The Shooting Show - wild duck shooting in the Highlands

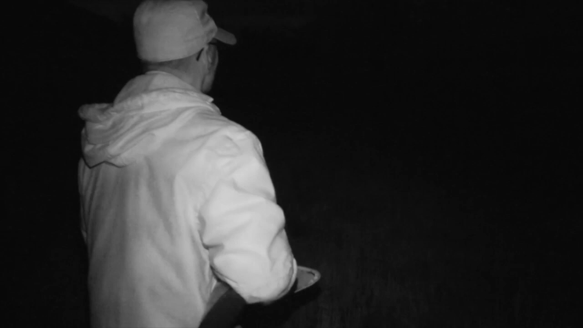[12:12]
Andy's been lucky to have had the lion's share of the sport.
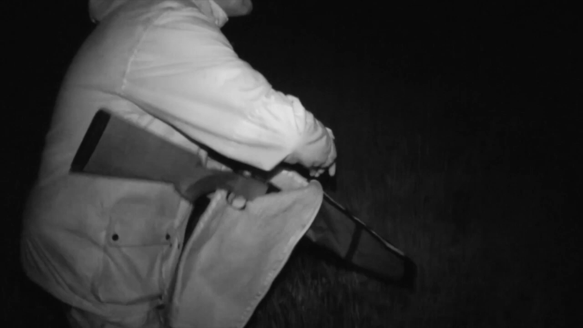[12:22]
He catches up with Sean, who wasn't quite so fortunate.
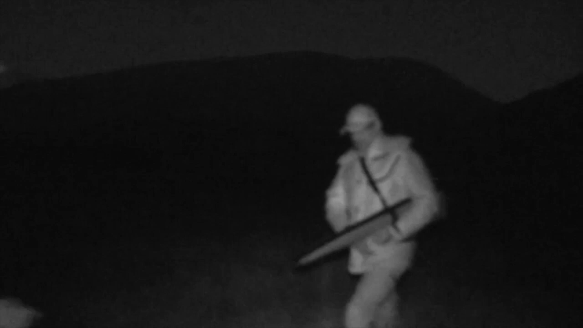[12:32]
The first five came in behind us because I said, steer it.
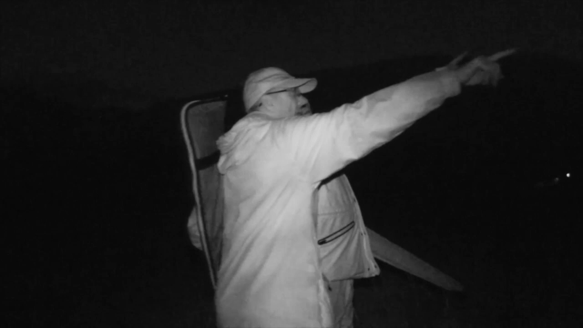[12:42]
Then they come back, didn't they? But next thing I knew, they were straight on the top of me, like. Yeah. To be honest, it was. It's that. Where I am now, you're looking right at that hill. Yeah, so we were lucky, black. Like you said, with that. That gave us a bit of an advantage for filming. But it's too many bucks. That's good. You're set the right gun anyway. Hmm. See if Rolly can find him, huh?
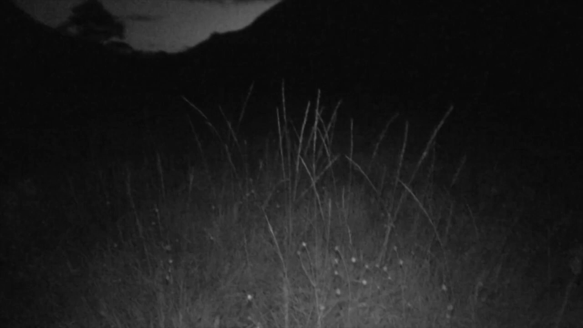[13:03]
If he's. Rolls, find him! Go on, find him! Yes, got it.
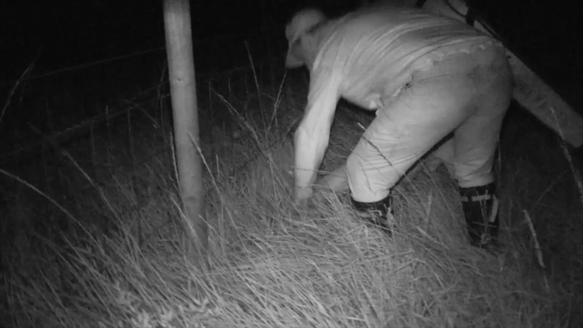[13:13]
Good boy. One duck retrieved.
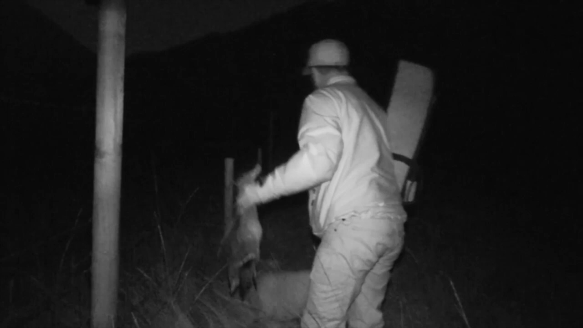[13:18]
Excellent. Go on. Go on, find him.
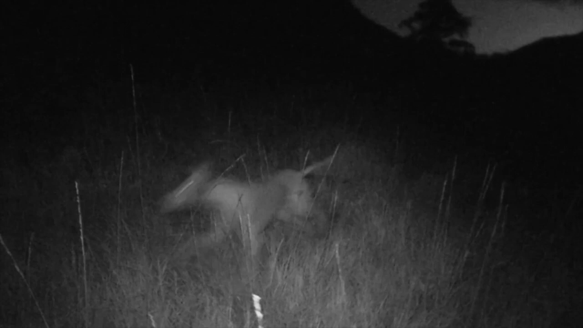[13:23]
Is there one over there? Chaps.
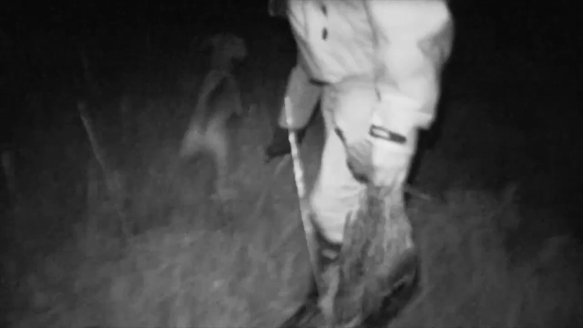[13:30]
Good boy. It's hard work in the dark, but picking the birds is the most important task of all.
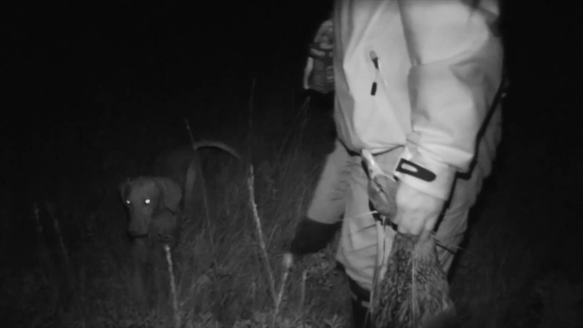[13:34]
Good boy. So what was bagged then, prey? Get any bothered. There's one in, no, I didn't. There's one I think in there's the, at least four or five down. Yeah.
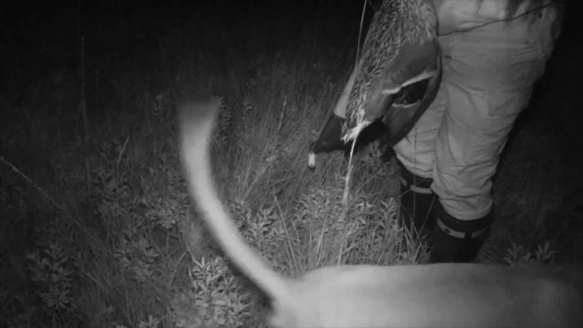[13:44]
Oh, he's picked it. He's picked the one with the fence, yeah. Oh, brilliant. Excellent. There's one in the drink.
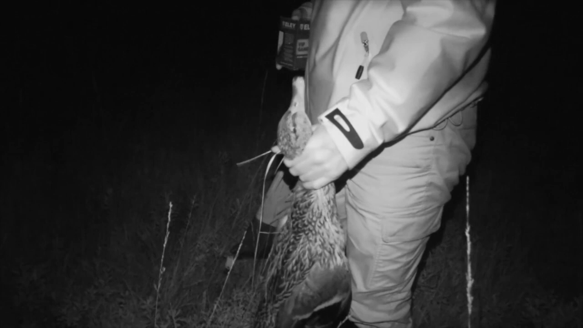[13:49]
Yep. Good. How do you get on, Sean? Oh, zero.